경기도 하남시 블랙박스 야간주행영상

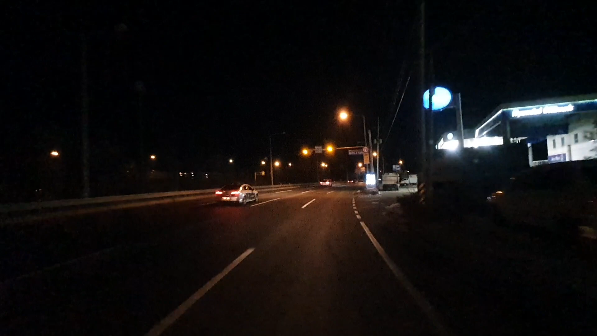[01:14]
미사리 조정경기장이 왼쪽에 있어요. 오호. 맨 왼쪽인가?
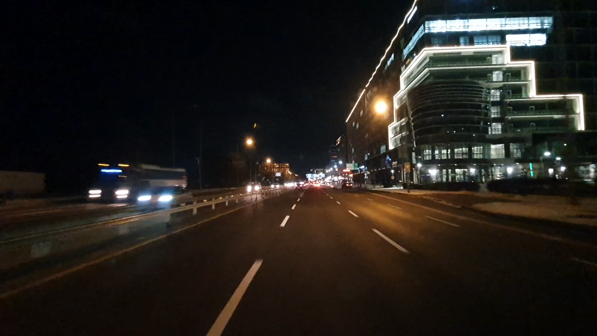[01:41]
약 600m 앞에서 시청 팔당대교 방면 왼쪽 지하차도로 진입하세요. 두 개로 들어가라고 돼 있는데. 이사대로네. 지하차도 두 개로 들어갈 수 있습니다. 이게 몇 킬로냐? 70km구나. 쭉 가면 팔당댐이 나오거든요. 잠시 후 왼쪽 지하차도로 진입하세요.